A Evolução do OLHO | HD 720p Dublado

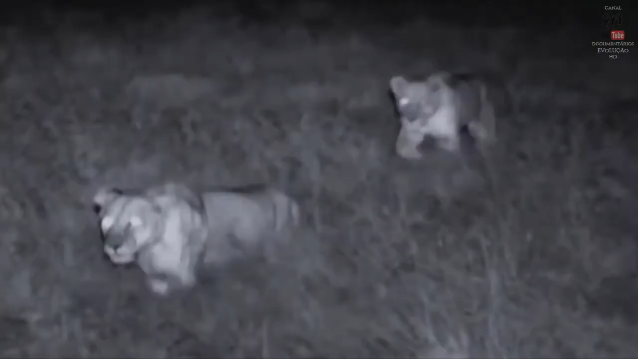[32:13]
presentes em fábulas e contos de fadas olhos que brilham no escuro assustam crianças há séculos mas o que é um pesadelo para alguns para outros é uma dádiva da evolução
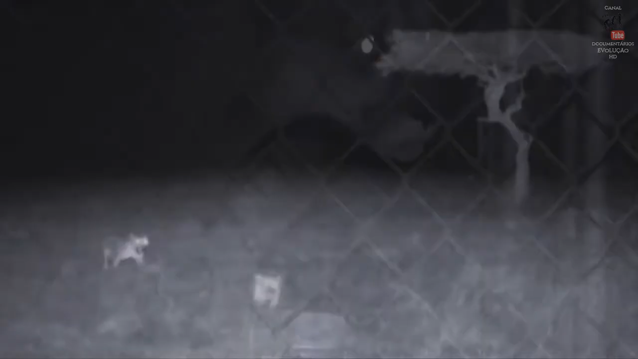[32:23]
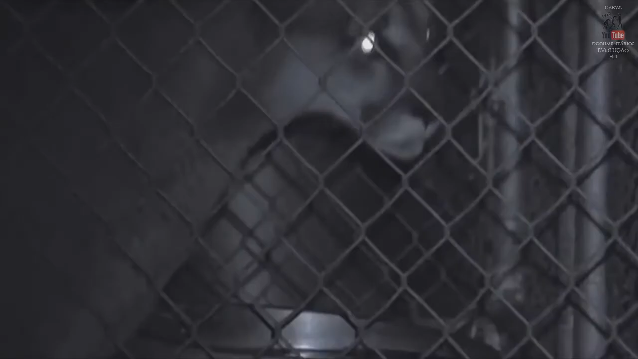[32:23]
eles nos enxergam muito bem muito melhor do que nós os vemos com certeza se um deles nos perseguisse nem notaríamos sua presença mesmo sem luz eles sabem quando e quem está vindo
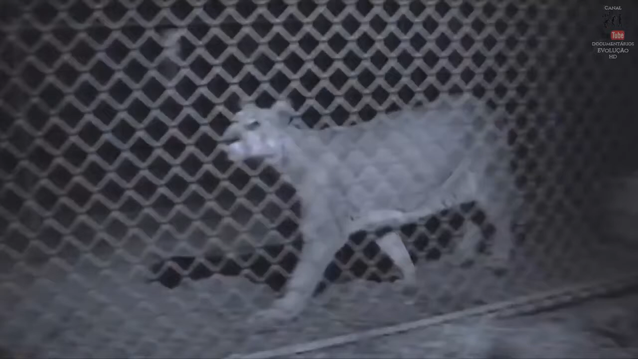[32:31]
a função dos olhos brilhantes vai além de assustar essa adaptação tornou os felinos excepcionais caçadores noturnos
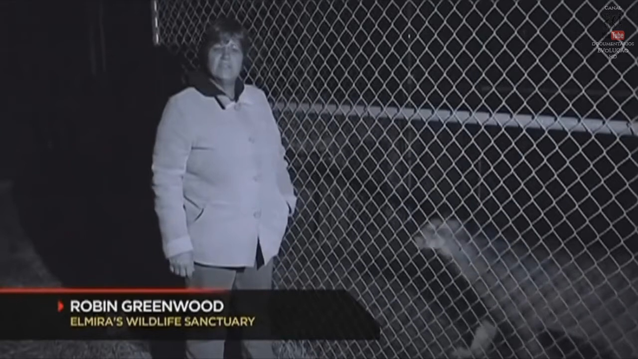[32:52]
ouvir os barulhos que fazem em especial o leão que começa a rugir a essa
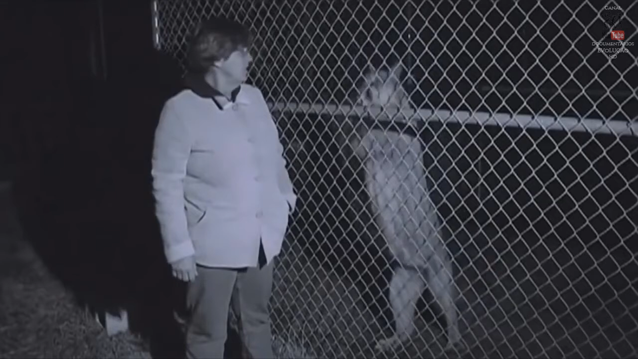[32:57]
hora oi Kiki e com o brilho dos olhos não só eles enxergam a presa melhor como assustam mais qualquer outro predador